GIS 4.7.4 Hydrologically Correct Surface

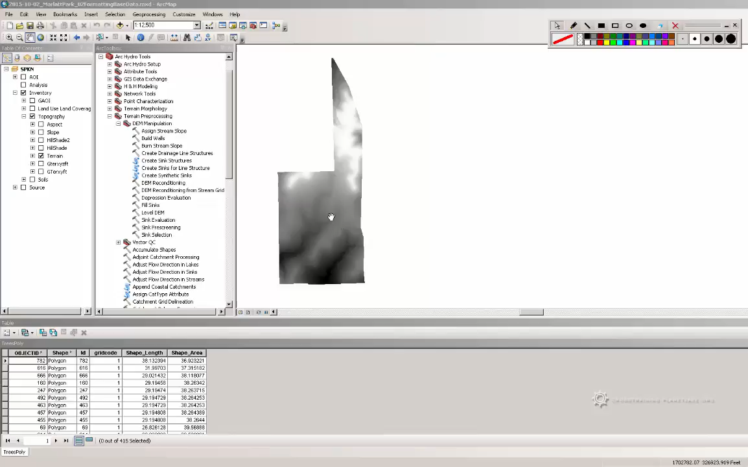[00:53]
keep in mind that if there's a storm drain inlet running underneath the road, it's not really going to catch that, especially if the digital elevation model such as this one didn't take that under consideration and we can kind of see if we zoom in here a little bit. That the road is still inside of, the road is still on this DEM,
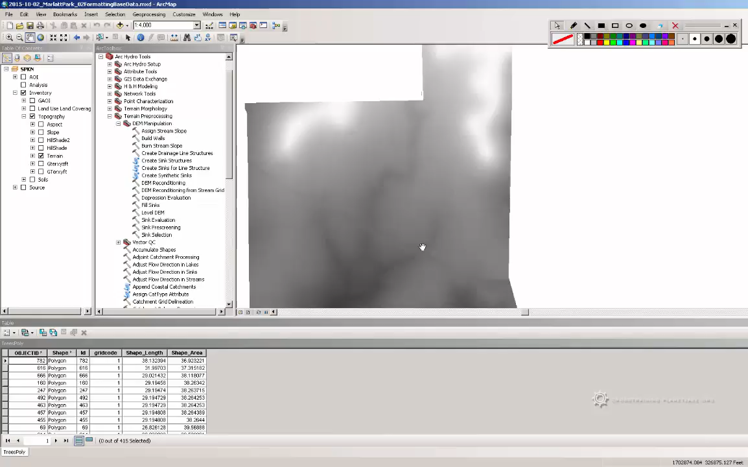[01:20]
There is a way where you can manually put in a pour point here so that it can calculate that. So I just want to make sure that you are aware of that. So what we are going to do is use something called fill sinks to condition our digital elevation model. And the reason why we are going to use that particular tool is because we don't really have any ponds inside of here so we don't need to use any of the tools involved for ponds.
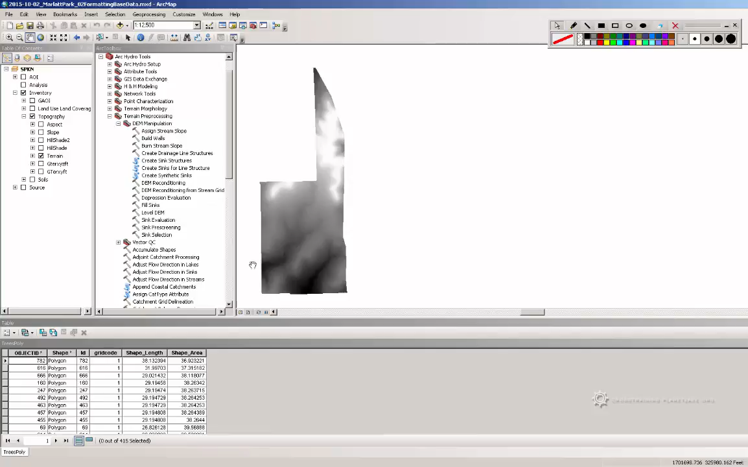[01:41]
And just knowing how this information was collected, it was collected using LiDAR information,
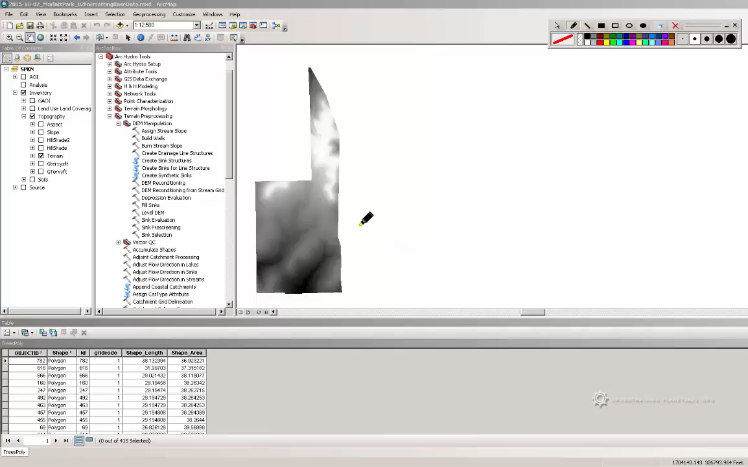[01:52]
it is quite possible if we cut a section through here or if we cut a section, not really a section,
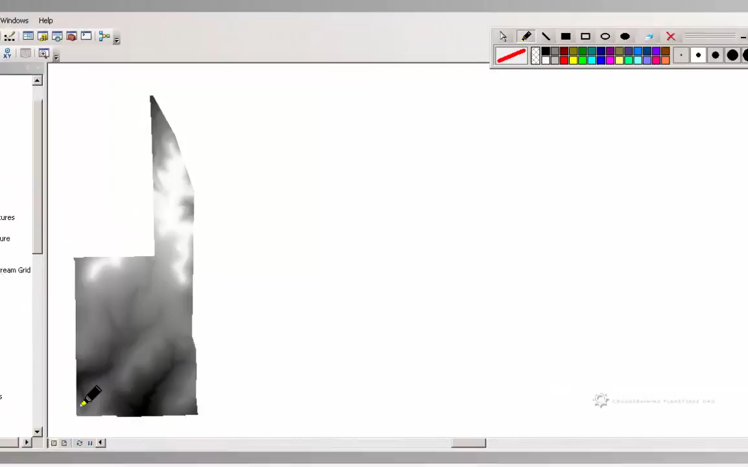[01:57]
but a profile along one of these drainage lines,